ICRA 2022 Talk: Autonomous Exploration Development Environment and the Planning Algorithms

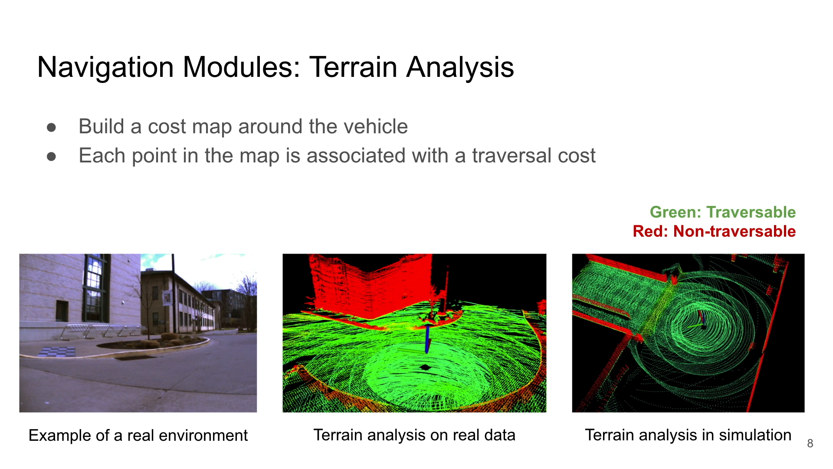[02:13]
It builds a cost map in the local area around the vehicle. Each point in the map is associated with a traversal cost.
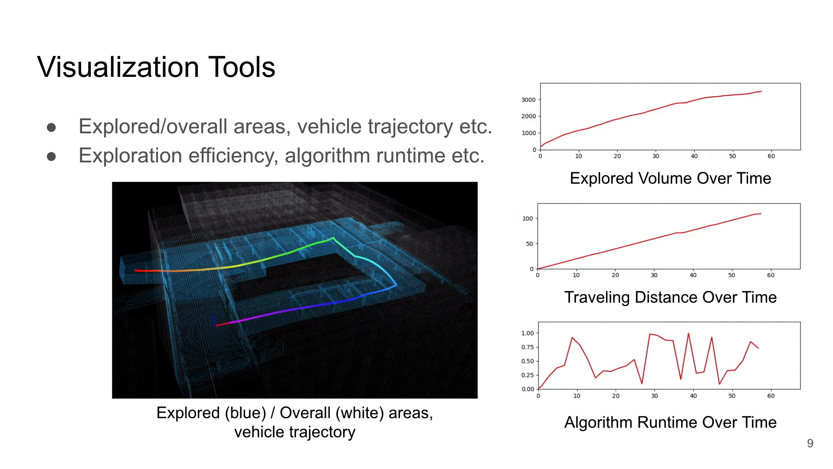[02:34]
The metrics include exploration efficiency, traveling distance, and the algorithm run time.
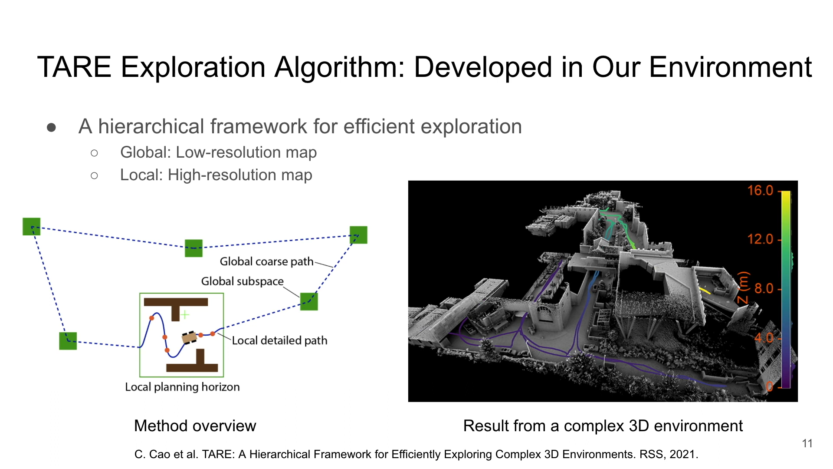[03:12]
At the global level, the planner uses a low-resolution map to trade off the processing of details for fast computation. At the local level, the planner uses a high-resolution map with detailed processing to ensure complete coverage of the local areas. Another high-level planner example is the far route planner. The planner can plan for long-range routes for the vehicle to reach goal points in unknown environments.
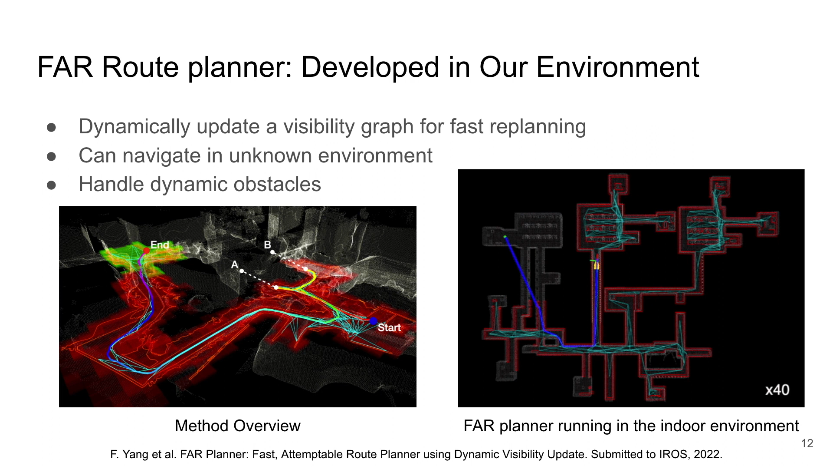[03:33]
The planner dynamically updates a visibility graph and uses that for fast re-planning and handling dynamic obstacles.